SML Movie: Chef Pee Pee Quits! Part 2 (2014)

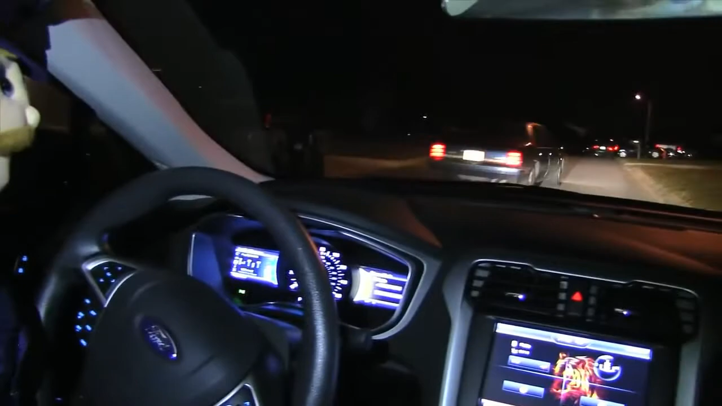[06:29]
Wait, whoa! Did you see that car? Let's go get him! Oh, man! Hey, catch up to him! You have to catch up!